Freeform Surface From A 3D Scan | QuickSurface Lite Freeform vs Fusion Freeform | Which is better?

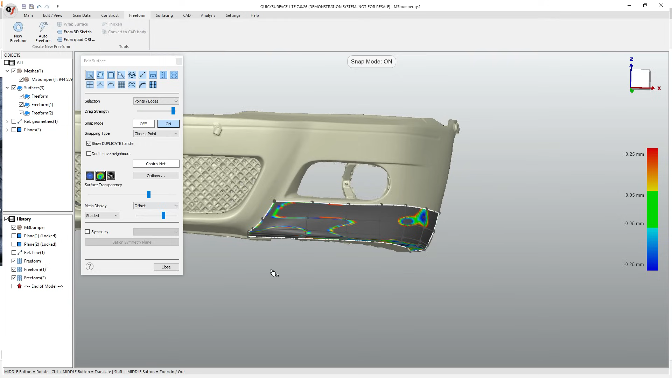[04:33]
What we can do is we can use a couple of tools.
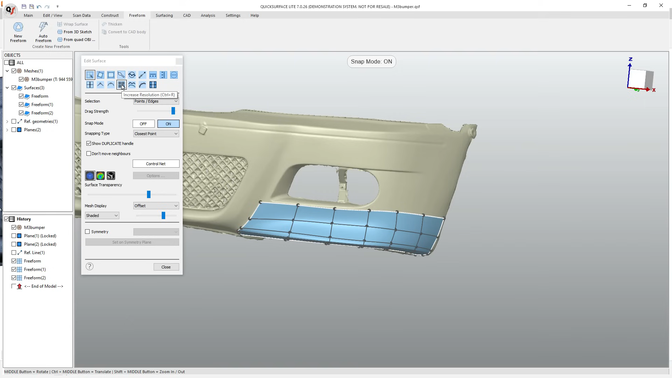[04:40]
We can start with increasing the resolution, which is subdividing. And we can see that we're getting a bit closer. We can manually select an edge and we can split it or use the S key. So, what this allows us to do is essentially insert edges where we need more curvature.
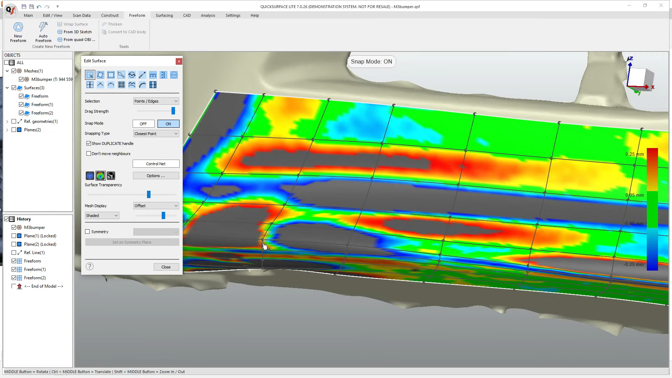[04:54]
And then we also have some tools like a smoothing brush. And this is going to allow us to make some gradual changes to the subd underneath. And then it's going to allow us to get closer, assuming we've got the resolution, to the underlying shape.
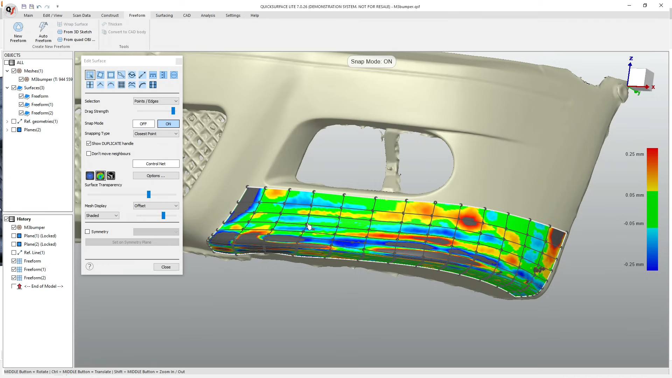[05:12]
So, in this case, what I'm going to do is I'm going to split it there and maybe split it here. And split it on this side again. And maybe split it there and there.
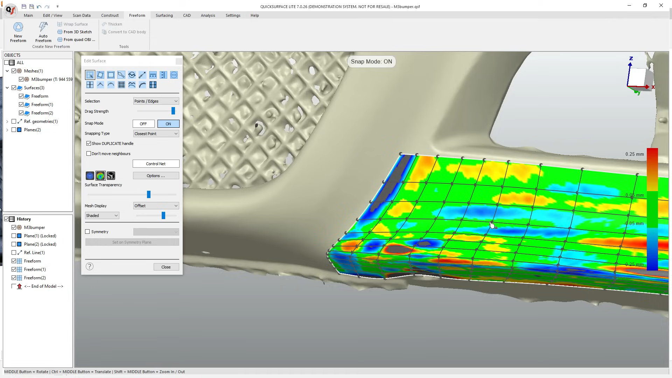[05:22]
So, once again, go back to the smoothing brush, kind of move it around, and see if we can get it to be as close as possible. You can see that it's getting a little far away here, which is telling me that I need to maybe manually manipulate these edges to get them closer. Maybe pull that one down.
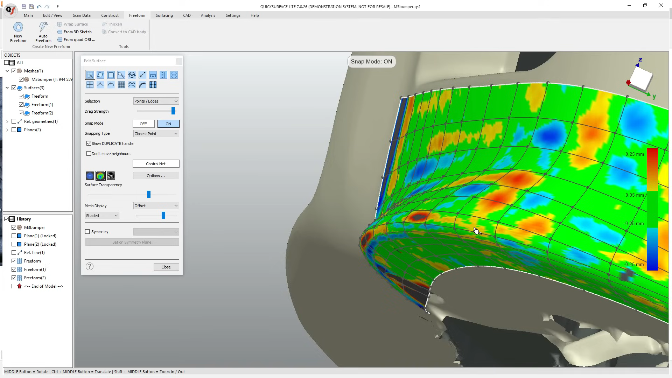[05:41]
And, again, I've got direct feedback. I can split this one, add an edge there, go back to my smoothing brush, and, again, go back until I'm happy and everything is green.
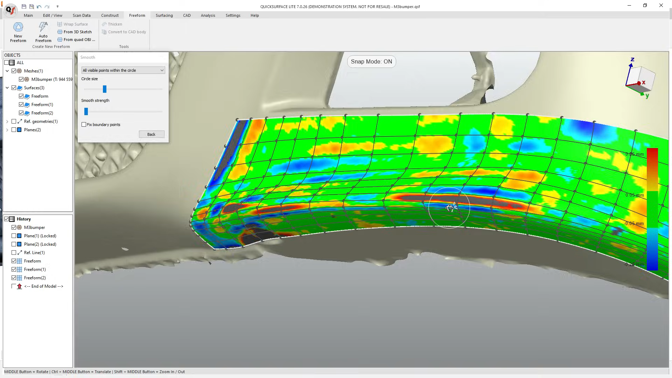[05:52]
Or manually move these edges around where I need to get a bit closer to the curvature.
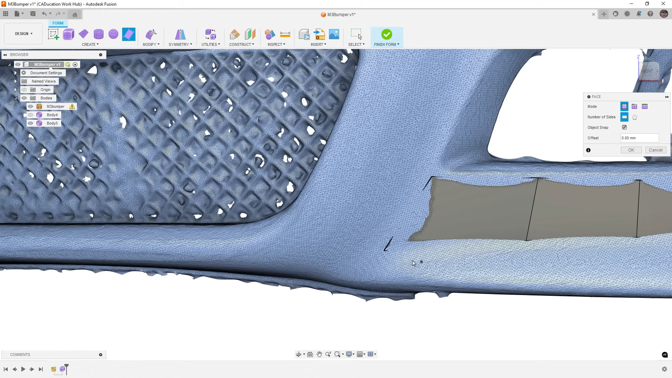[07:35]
Now, if we want to add more underneath, we could do that by, again, coming down to areas where we've got a change in curvature.
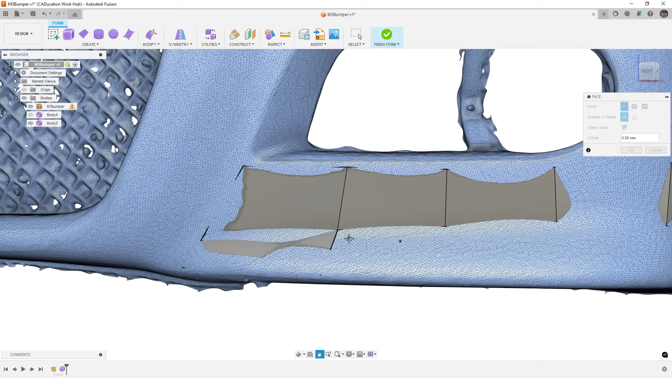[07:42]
I'm going to work my way to the right, down to here. And then you want to pay close attention to where the blue dot is because as we get close, it'll snap.
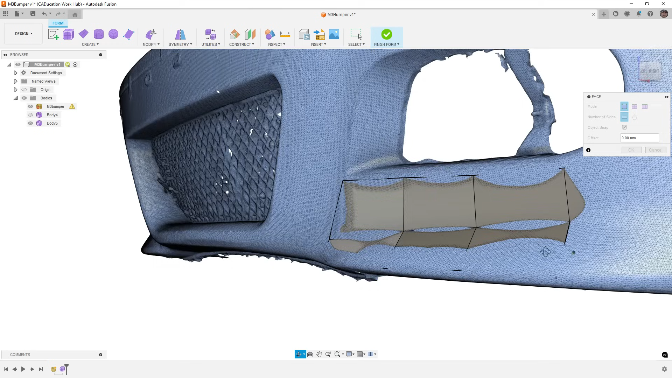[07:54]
And it looks pretty good. I'm going to go from here to the next one. Down, try to follow that edge.
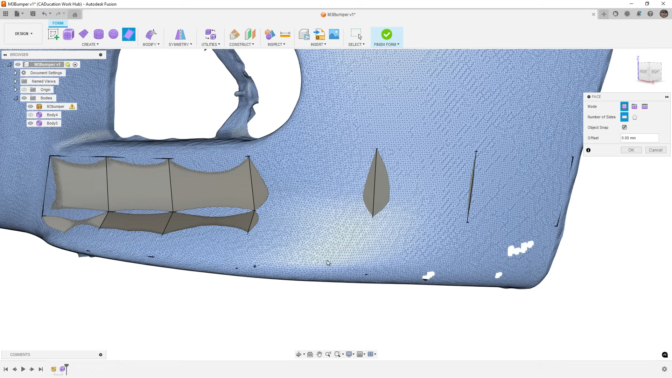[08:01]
And then we've got two more. The last thing that we also want to talk about here is the ability to extrude those edges like we did in Quick Surface.
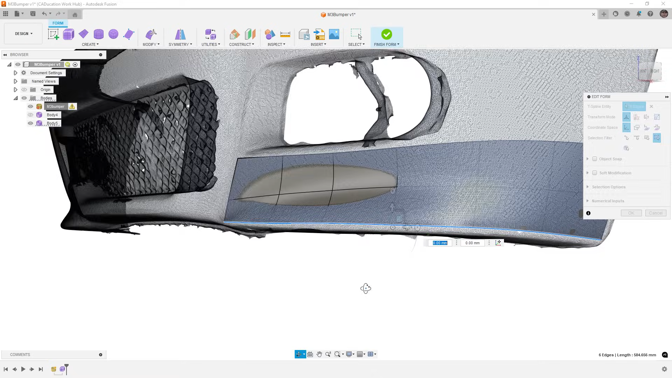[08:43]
And then I'm going to manually extrude this down, again, holding Alt. Because I actually want it to be a bit further away from the mesh. This is an area where Quick Surface really is a big bonus.
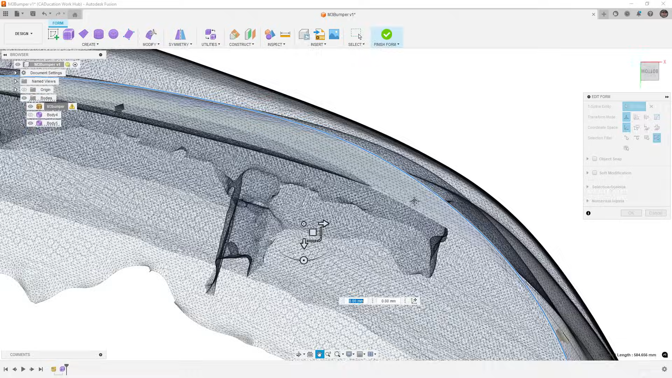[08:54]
Because Quick Surface does a much better job of staying with that mesh. I'm going to reset my pivot point and put it somewhere down here. And then I'm going to hold down Alt and Scale Inward. So, while this isn't going the direction of the UV lines, it's going toward this point.
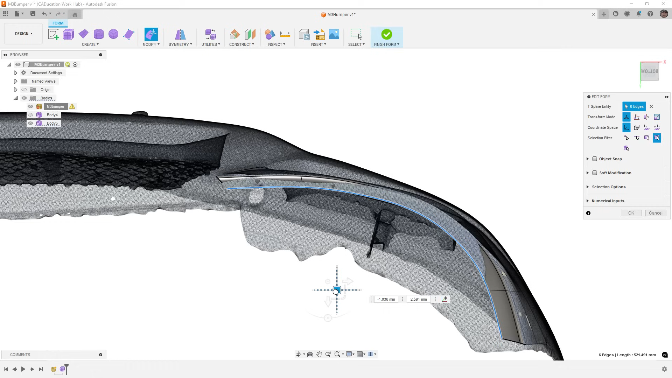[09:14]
So, this does give us some way that we can make a very similar modification.
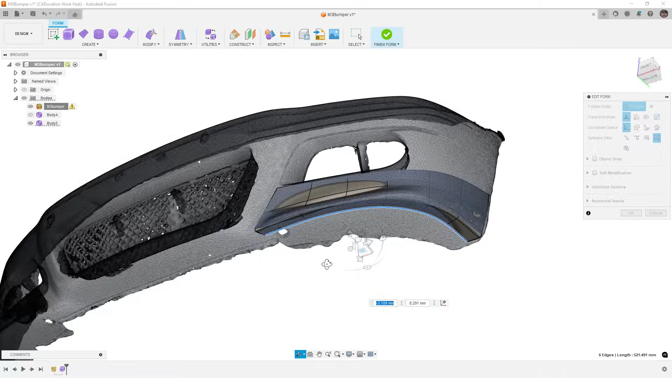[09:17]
Then I have to rotate this around and maybe pull it down a little bit. All right.
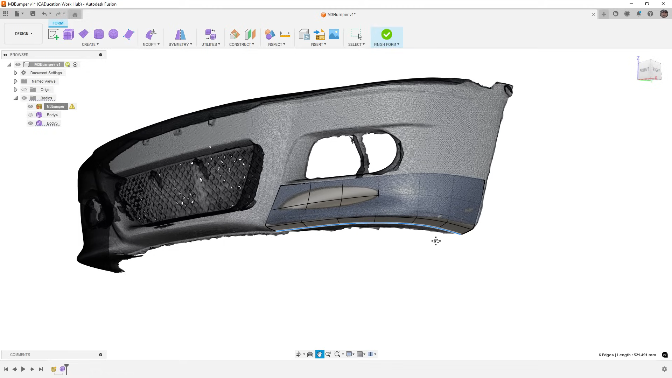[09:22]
So, once we're done there, the next thing that we would do is go to Modify, Pull. And pull those out to our mesh. At this stage, it doesn't look great.
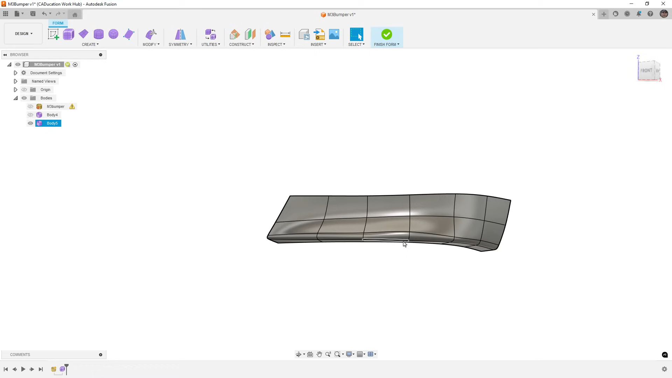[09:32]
You can see there's a bunch of wobbles. There's a bunch of bumps. And we would really have to go in and add more edges where we need them.
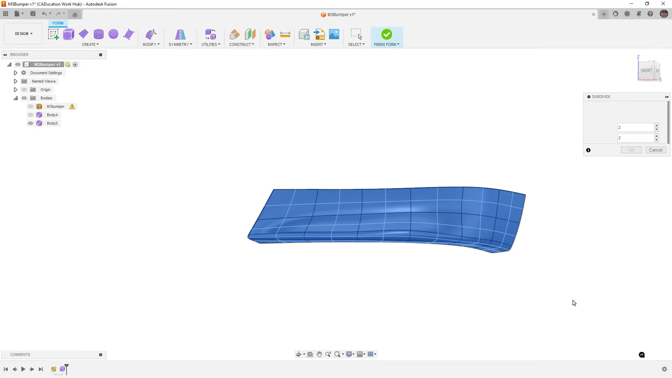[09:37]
We can kick the resolution up independently on each direction. Bring our bumper back. And again, go back to Pull.
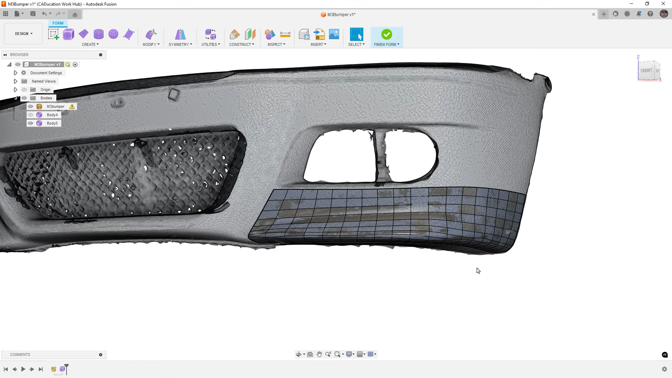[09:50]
Now, with this process, we would need to continually keep adding more faces or more divisions.
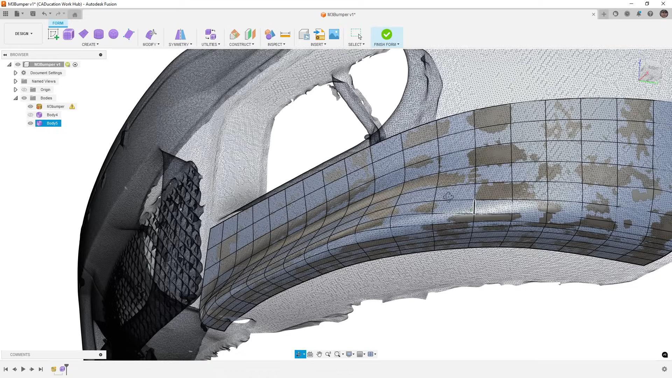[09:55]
And we would need to manually play around with the flow of edges. Because in Fusion, we would want the flow of the edges to go with the changing curvature of the bumper. Now, this isn't a bad result.